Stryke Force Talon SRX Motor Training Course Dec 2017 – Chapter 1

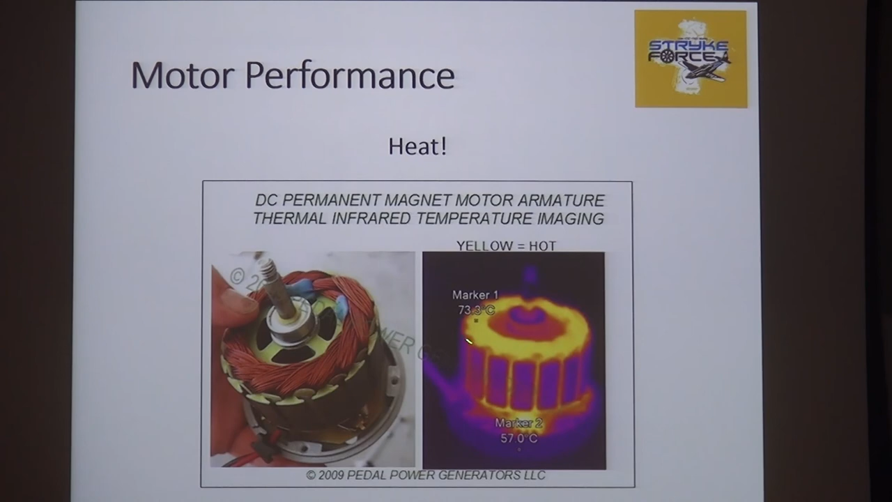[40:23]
So when you look at a motor, when you put current through it, that's the heat source. And keep in mind, it takes a while for that heat to get out of there.